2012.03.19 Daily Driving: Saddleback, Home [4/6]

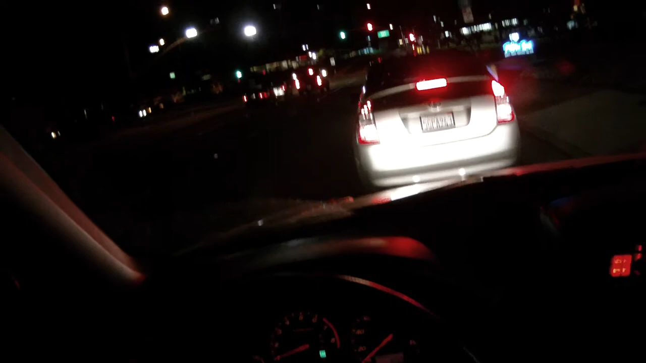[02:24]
It's just a red light. People go through it every day.